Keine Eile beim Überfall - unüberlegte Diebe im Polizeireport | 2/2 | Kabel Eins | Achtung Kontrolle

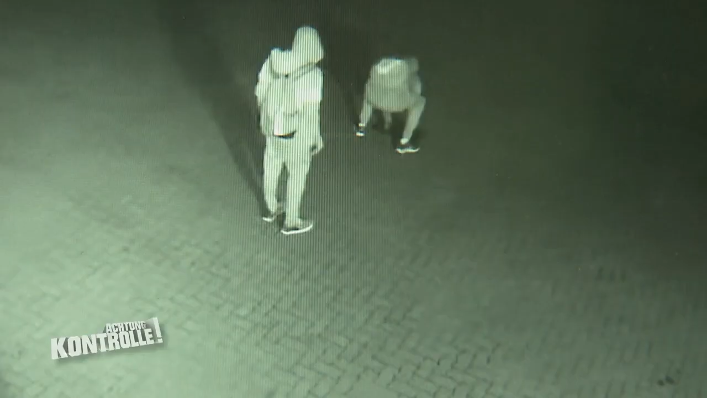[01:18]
Weil die Tür standhält, löst die Alarmanlage nicht aus. Ein Gullideckel soll den Weg schließlich frei machen.
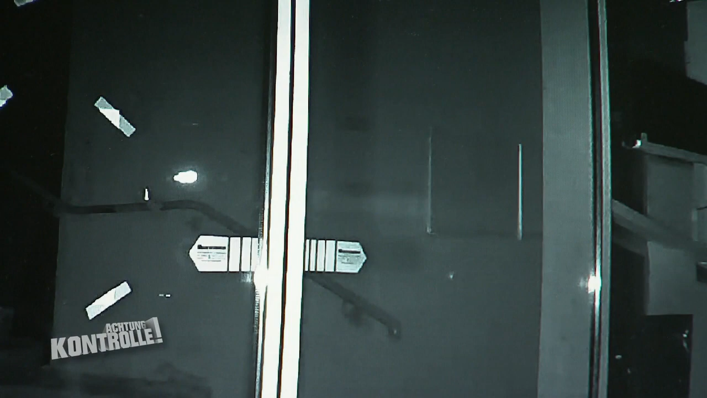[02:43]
Auch in Halle-Neustadt geht ein Dieb rabiat vor und schießt mehrmals auf die Glasscheibe eines Gebrauchtwarenladens.
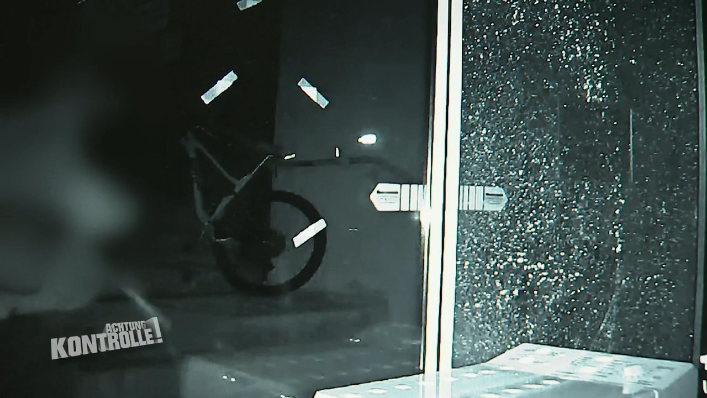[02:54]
Zunächst vergeblich. Die Tatbegehung ist doch ein recht seltenes Phänomen, gerade in diesem Fall, dass dann eine Schusswaffe genutzt wird, um sich Zutritt zum Erweck zu verschaffen.
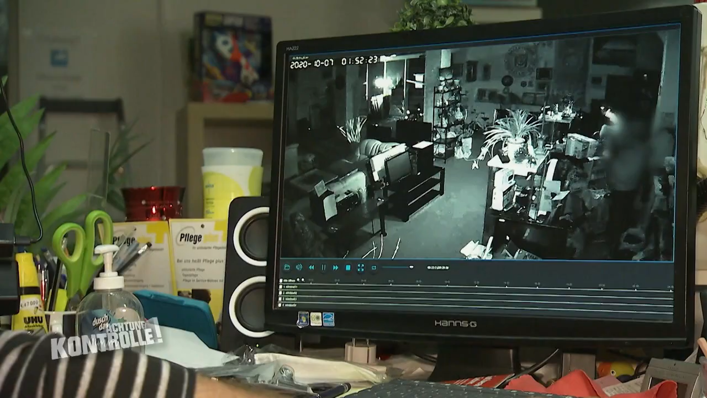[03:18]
Auf den Videoaufnahmen ist zu sehen, dass der Täter um 1.38 Uhr gekommen ist,
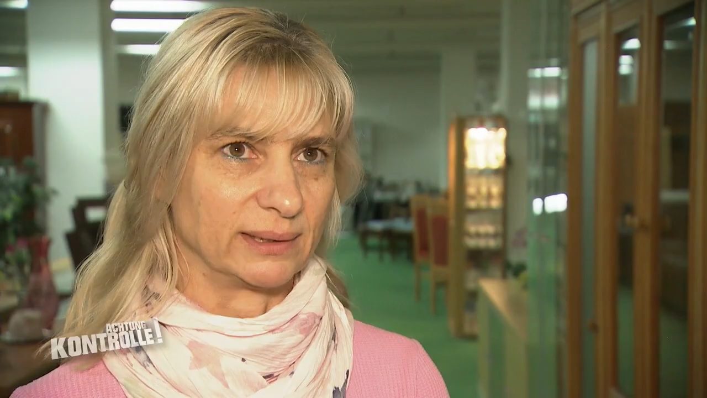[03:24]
auf die Scheibe geschossen hat und dann sich erstmal vom Tatort wieder entfernt hat. Dann kam er um 1.51 Uhr nochmal und hat wieder auf die Scheibe geschossen.
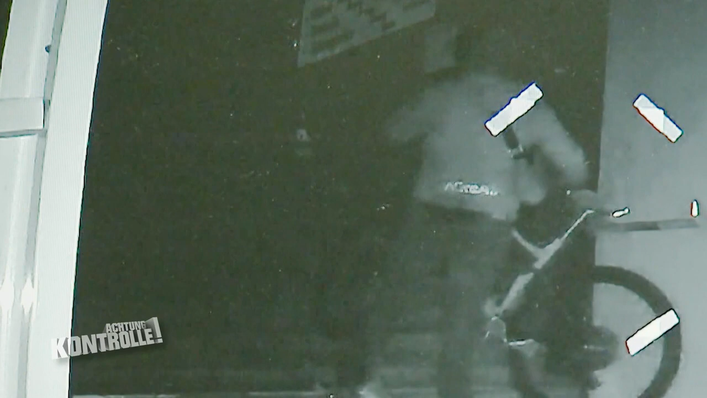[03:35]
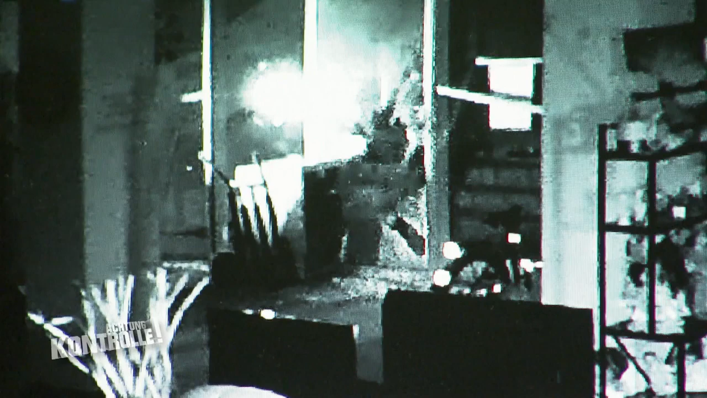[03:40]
Erst bei seinem zweiten Besuch schafft der Täter es in den Laden. Dort steckt er zunächst Handys und Videokameras ein.
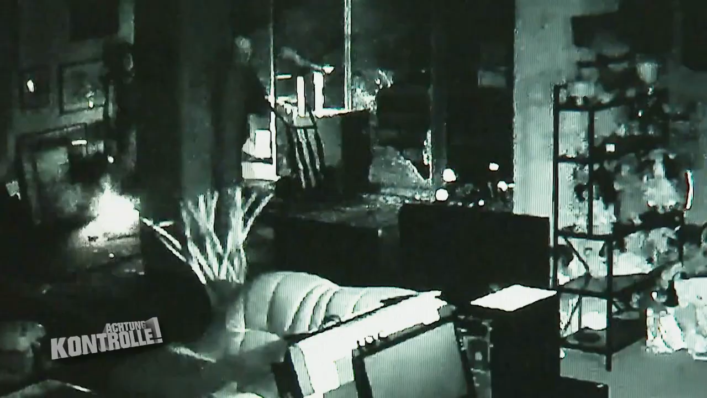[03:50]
Nachdem er das Geschäft dann verlassen hat, haben wir festgestellt, dass er 3.25 Uhr zum dritten Mal an den Tatort kam und dann mit einem Werkzeug die Kasse aufhebelte.
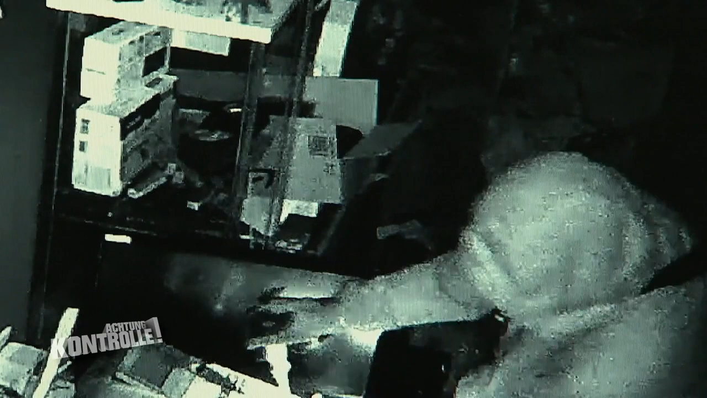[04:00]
Er entwendet das Geld und verschwindet.